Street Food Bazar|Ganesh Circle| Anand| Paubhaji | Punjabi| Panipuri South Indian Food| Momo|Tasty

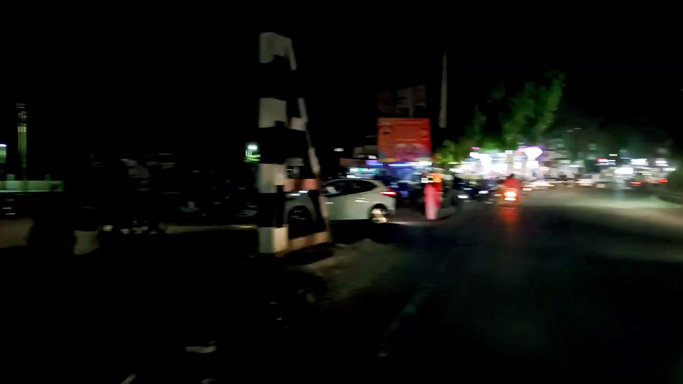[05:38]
મિત્રો, અત્યારે હવે આપણે ગણેશ સર્કલ આગળ આવેલું આ રેલવે ક્રોસિંગ જે છે તે ક્રોસ કરી દીધું છે.
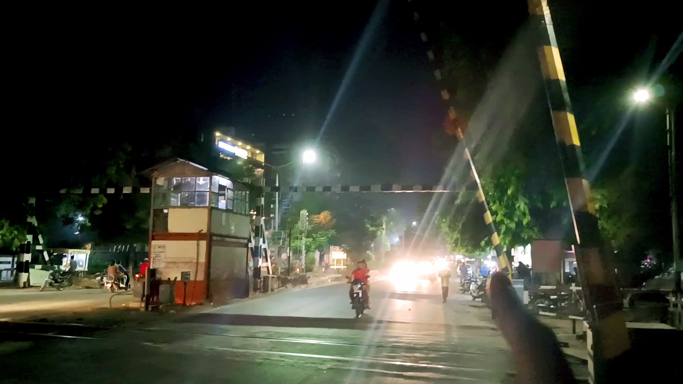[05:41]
આપણે આમથી આવ્યા, થોડા ફૂડ આઉટલેટને આપણે મુલાકાત લીધી, હવે આપણે જઈશું આ બાજુ મોલડેરી રોડ તરફ આગળ વધીએ છીએ.
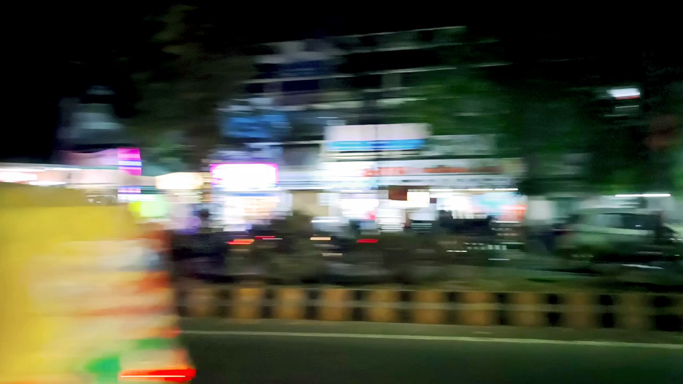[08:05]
આ બાજુ ફરીથી તમને બતાવી દઉં, અમૂલ ડેરી છે. અમૂલનું ગ્લો સાઇન બોર્ડ તમે જુઓ, અહીં થોડું ઝાડની પાછળ છુપાયેલું છે.